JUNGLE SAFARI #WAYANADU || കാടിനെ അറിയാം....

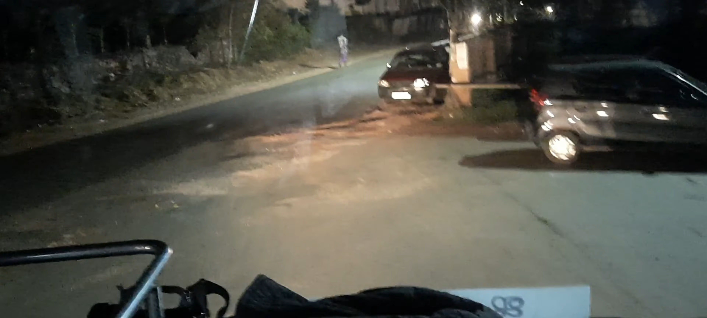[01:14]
നമ്മുടെ ജംഗിൾ സഫാരി ഇവിടെ വയനാട് സുൽത്താൻ ബത്തേരി ബസ് സ്റ്റേഷനിൽ നിന്ന് പുറപ്പെട്ടിട്ടുണ്ട്.
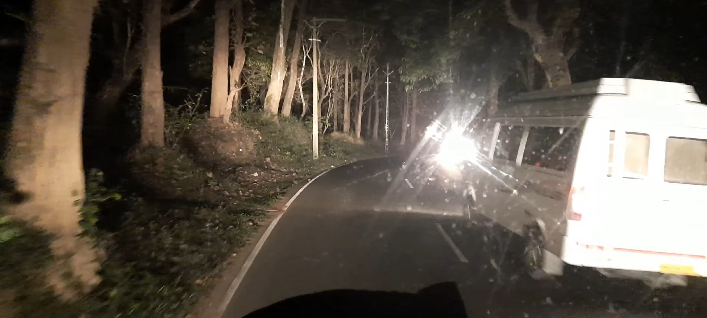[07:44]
അങ്ങനെ വനാന്തർ ഭാഗത്തേക്ക് ബസ് കയറി കഴിഞ്ഞു. മുത്തങ്ങ ഭൂസമരം നടക്കുകയും സമരത്തിന്റെ പര്യവസാനവും നിങ്ങൾക്കറിയാം.
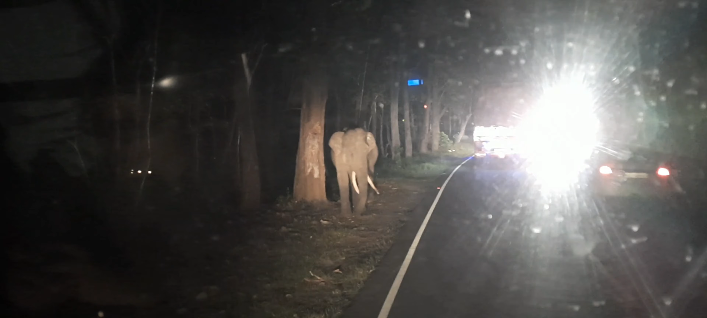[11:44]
വളരെ നീളമുള്ള കൊമ്പുകളും അതിഗാംഭീര്യത്തോടെ അവൻ ഞങ്ങളുടെ ബസ്സിന് മുന്നിലൂടെ വന്ന് സൈഡിലൂടെ കടന്നുപോയി. അപ്പോഴൊക്കെ ഞങ്ങൾ ശ്വാസമടക്കി പിടിച്ച് ബസ്സിലിരിക്കുകയായിരുന്നു.
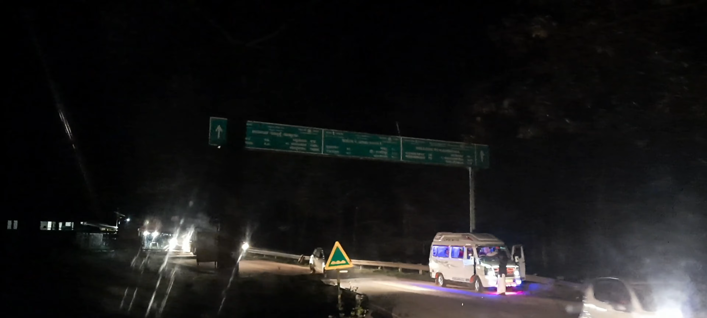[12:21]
ഇവിടെയാണ് രാത്രി 9 മണിക്ക് ഞാൻ നേരത്തെ സൂചിപ്പിച്ച രാത്രി യാത്ര നിരോധനത്തിൻ്റെ കർണാടകയിലെ ചാമരാജ് ജില്ലാ കലക്ടറുടെ പ്രത്യേക ഉത്തരവിന് പ്രകാരം ഒരു സുപ്രഭാതത്തിൽ റോഡ് അടയ്ക്കുകയും പിന്നീട് ഇതുവരെ തുറക്ക.
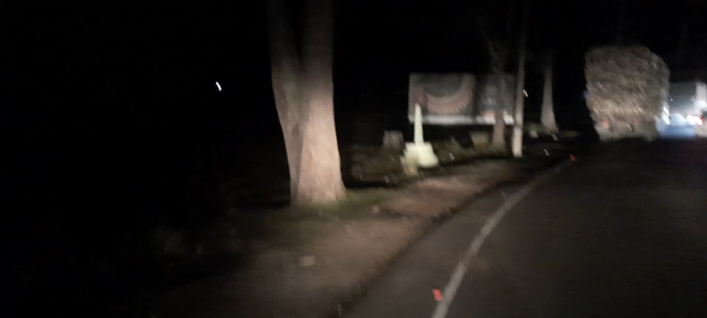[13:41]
ഇനി ഈ കാണുന്ന വെള്ള നിറത്തിലുള്ള ഈ സ്മൃതി മണ്ഡപം മുത്തങ്ങ സമരത്തിൽ മരിച്ച ആദിവാസിയായ ജോഗിയുടെ ഒരു സ്മാരകമാണ്.